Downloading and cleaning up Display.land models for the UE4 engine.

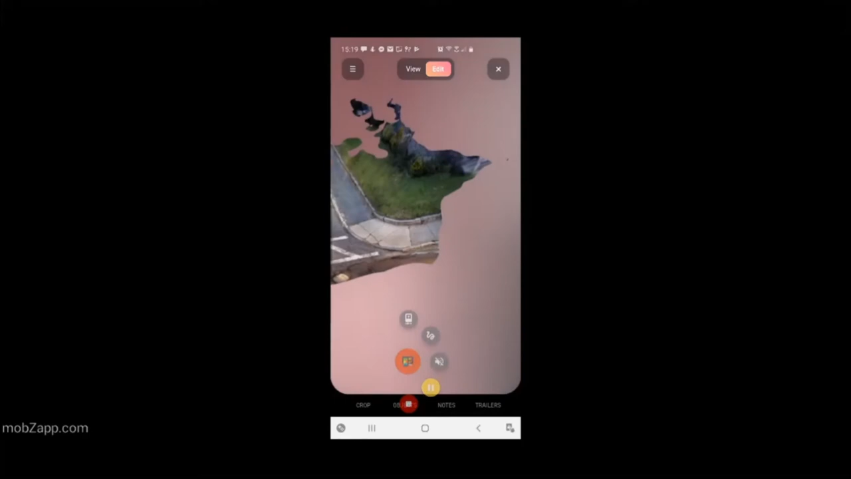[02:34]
here as you can see was mostly for the most part the curb and the sidewalk
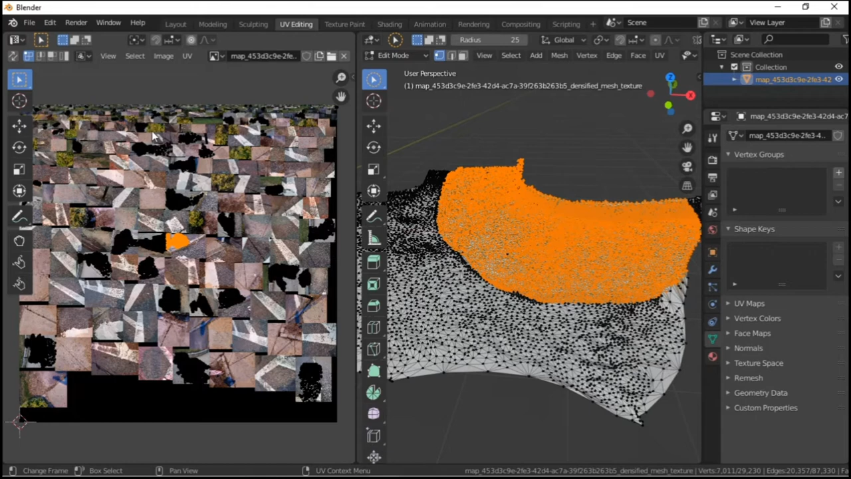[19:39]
servers or whatever however they programmed it telling the program to make the model out of this and that's why it is photorealistic graphics